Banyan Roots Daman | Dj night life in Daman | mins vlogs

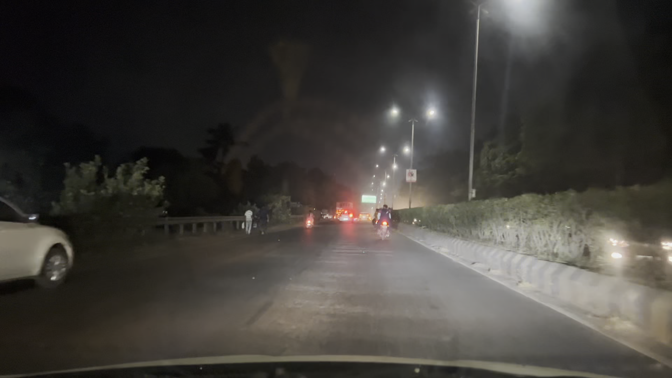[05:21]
आज बहुत ही ट्रैफिक था फिर से हम लेट हो गए।
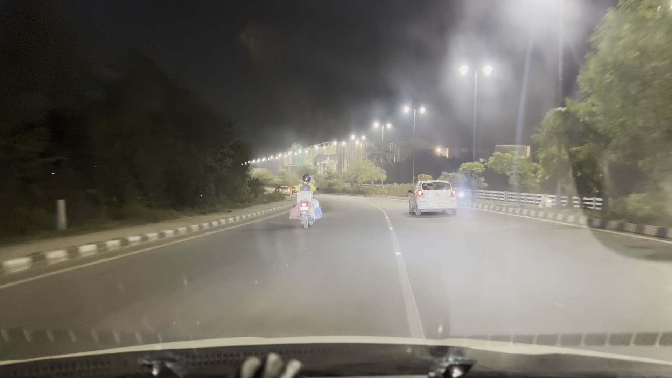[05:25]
तो गाइस ये आप देख सकते हो मेरे सामने डेल्टिन होटल, डेल्टिन होटल के सामने एग्जैक्ट सामने जो ये है बनियान बार,